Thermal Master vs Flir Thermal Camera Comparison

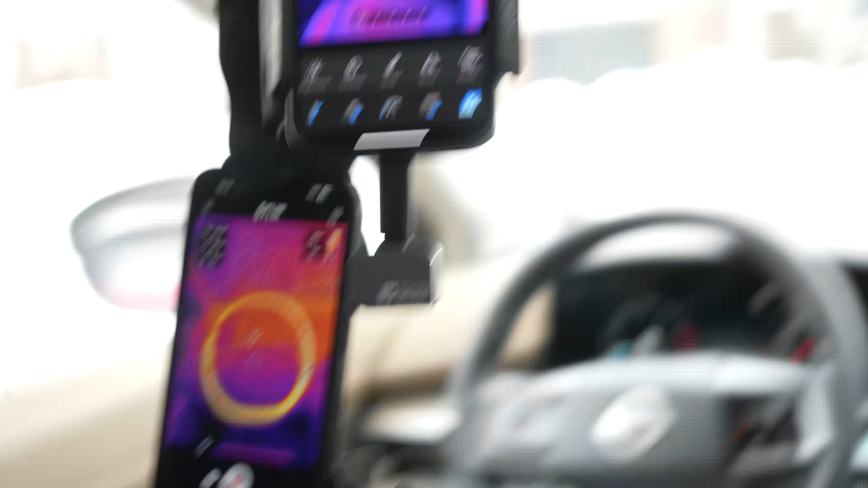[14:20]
But yeah both of these for what I'm using it for.
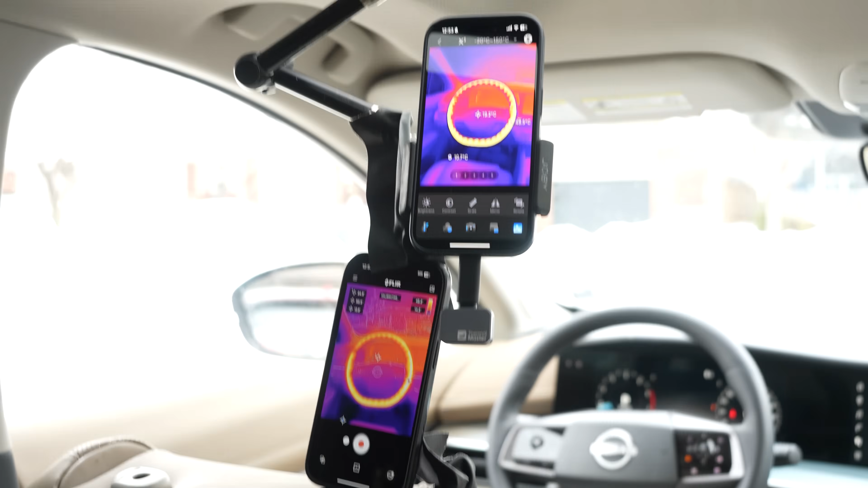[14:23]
For seeing how hot a heated steering wheel is. And the pattern on that. Both seem to be working pretty well.
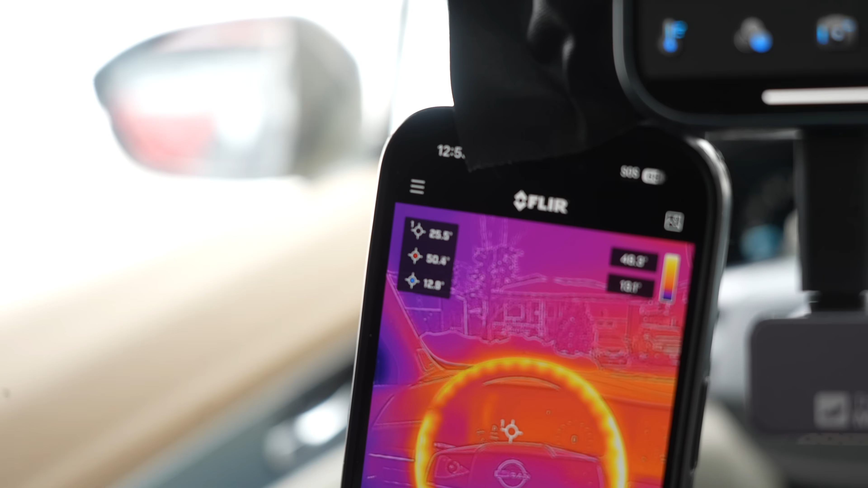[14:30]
Let's see we got 50 degrees Celsius on this one in the bottom right.
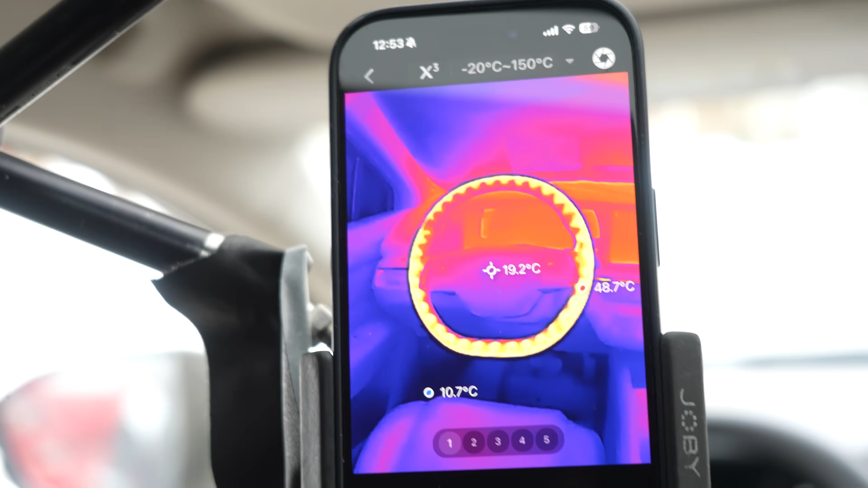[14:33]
On screen: spot 19.2°C, max 48.7°C, min 10.7°C
And this one is also reading that at 48. And it's kind of nice how this is right next to the pin.
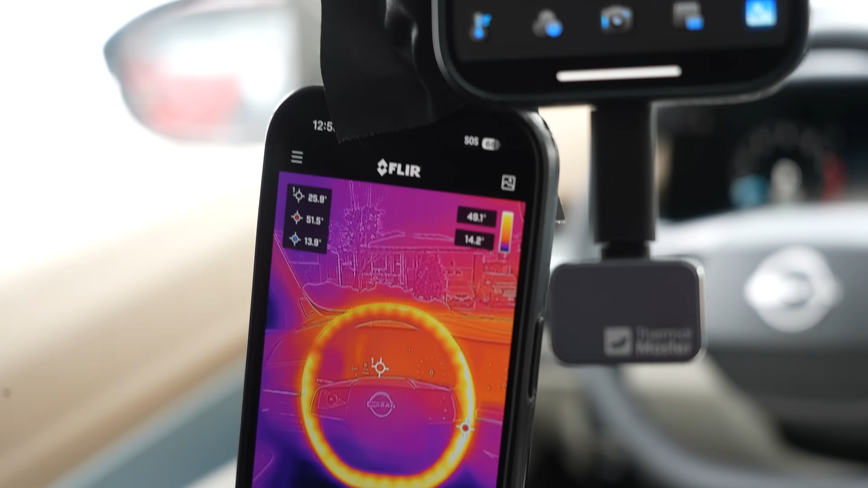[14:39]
And this is in the top left corner. I guess keeps the image clear.
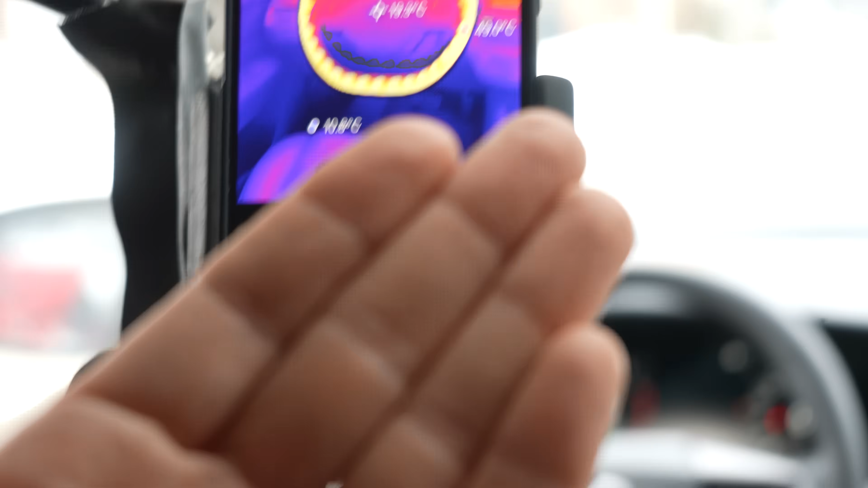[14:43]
But that makes it easier to see exactly what the temperature is. So that's that's cool.
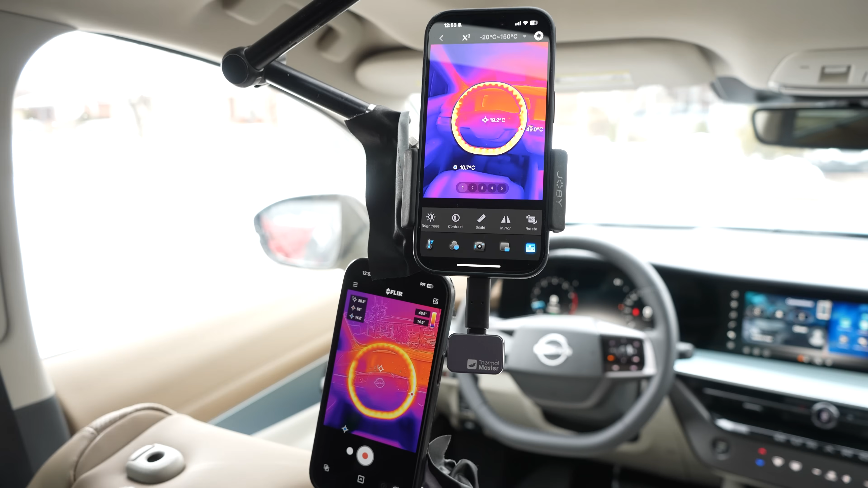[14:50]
Yeah overall super happy with both of them for this test. Next let's do the heated seats. And then we'll do the heated windshield. All right and that'll show what the steering wheel looks like. Without the overlay on the FLIR.
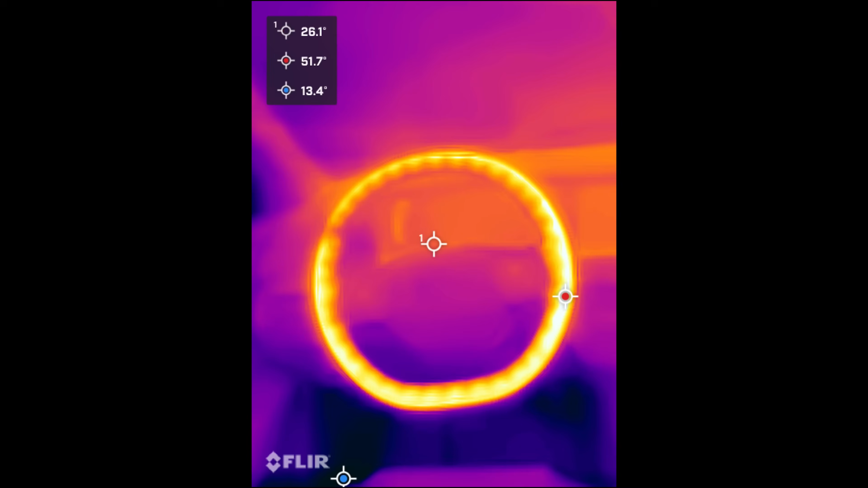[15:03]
Which honestly yeah. Thermomaster kind of looks a little cooler. But definitely looks like very processed.
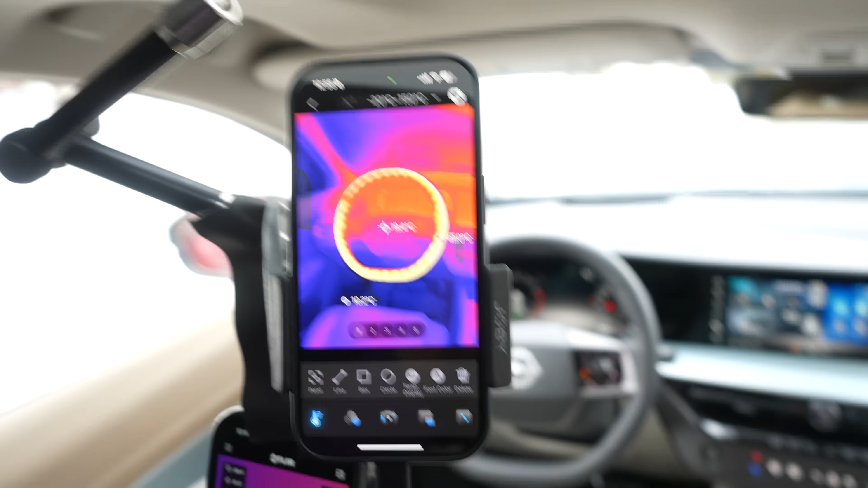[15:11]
And you know what before we go to the seats. We should probably test out like the whole circle thing. Oops.
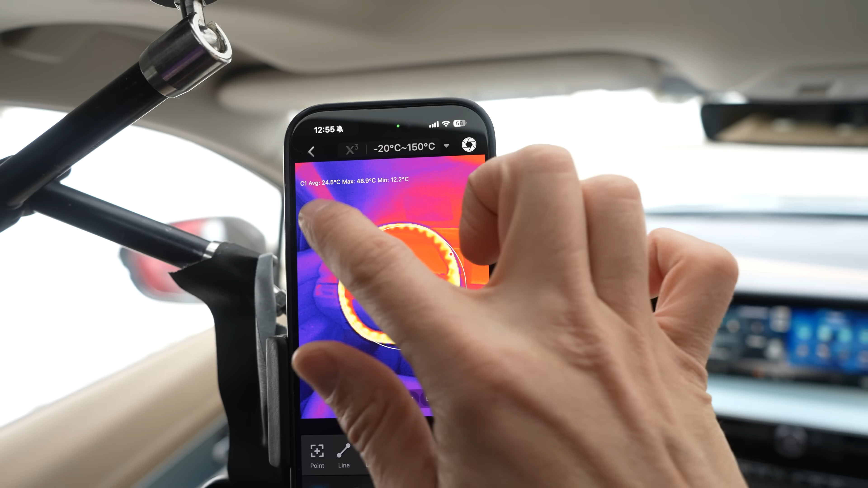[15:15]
On screen: max 48.9°C, min 12.2°C
Let's make that circle. Delete those. Make that circle. Bigger.
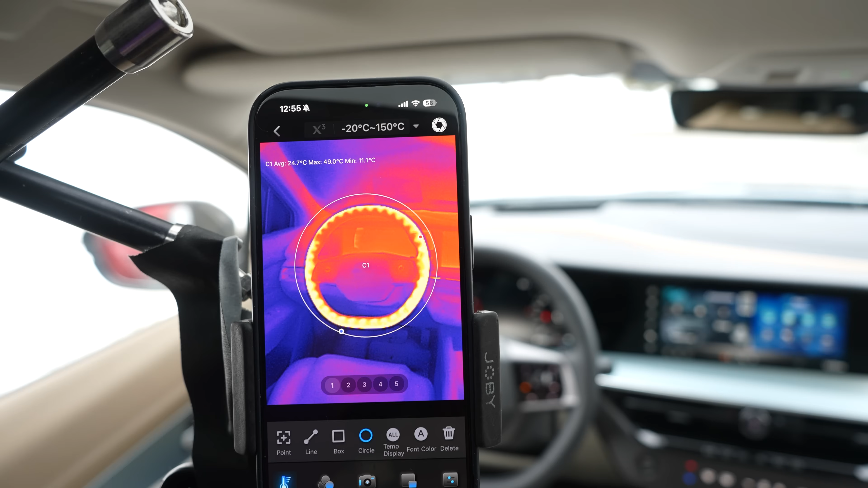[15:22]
On screen: max 49.0°C, min 11.1°C
Interesting. I guess we don't need like an average temperature of that. But I guess that keeps the cold part away from like the windows and stuff.
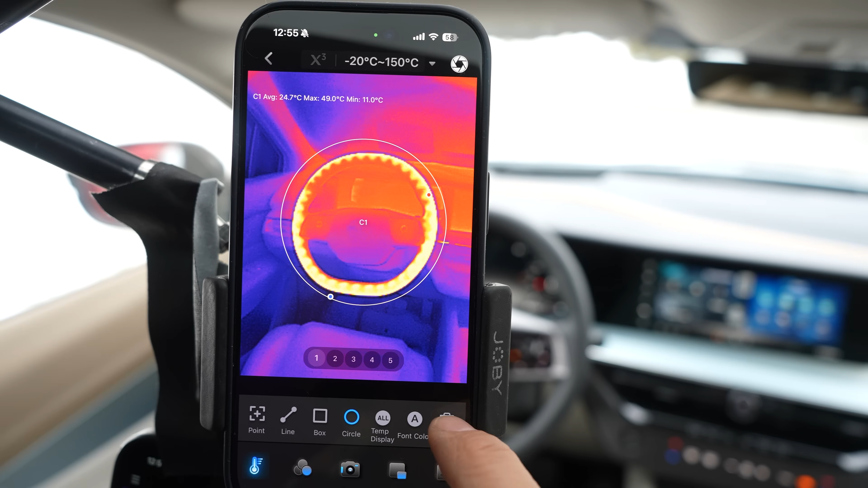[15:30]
On screen: max 49.0°C, min 11.0°C
All right. So okay. What if we put a point right here. And a point there. A point in the middle. So without the heated it's 19 degrees. With the heated it's 37.
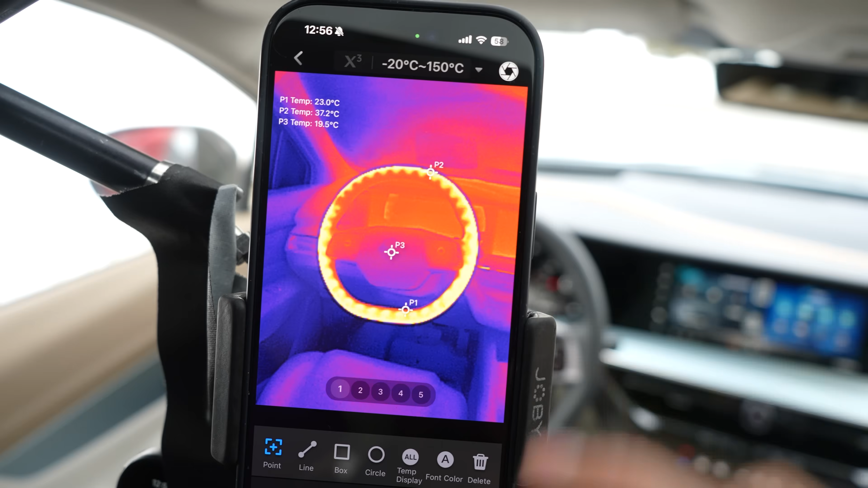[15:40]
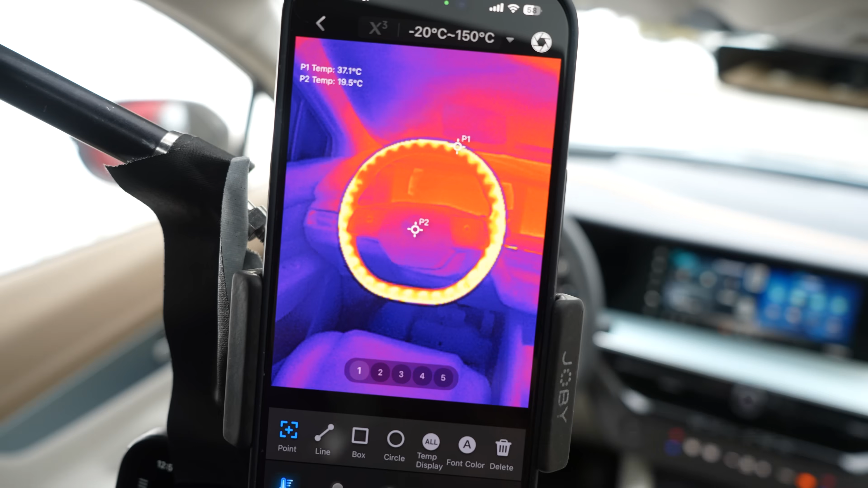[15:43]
Let's put that point right at the hottest part.
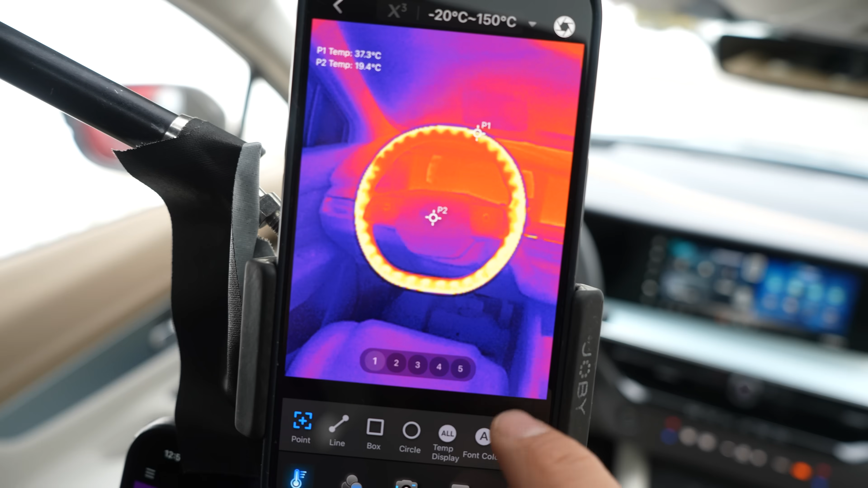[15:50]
Yeah I just like it when it's automatically telling me the temperature display.
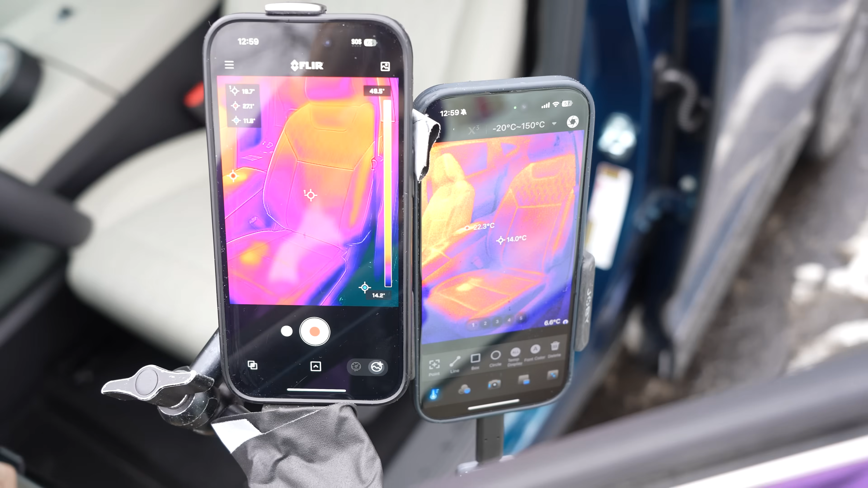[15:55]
All right. This one's a hard one to see because they're both taped outside to get the seat.
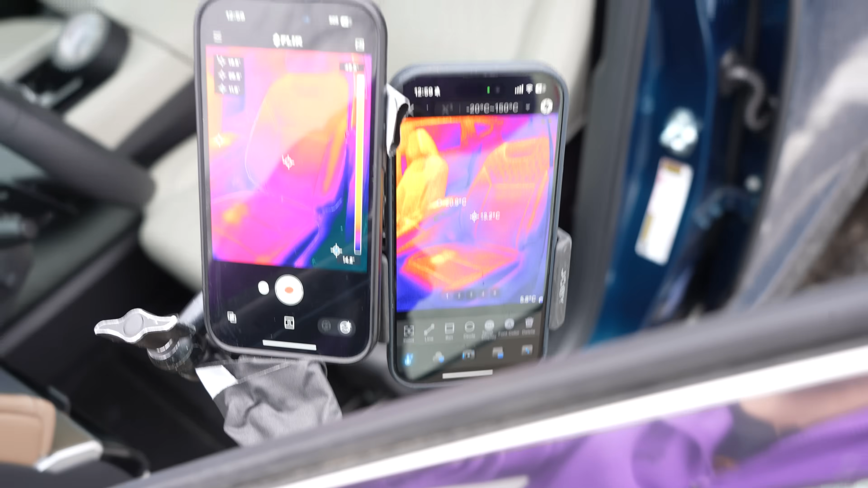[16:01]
But I'm going to turn the seat on. And we're going to look at the footage and see what that looks like. Okay. So obviously hard to see because of the glare.
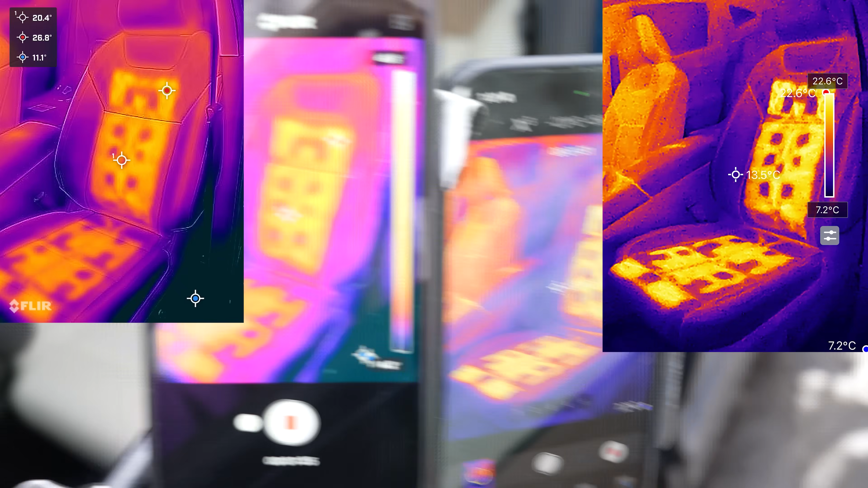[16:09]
On screen: scale top 22.6°C, scale bottom 7.2°C
But I think the FLIR looks better for the heated seats.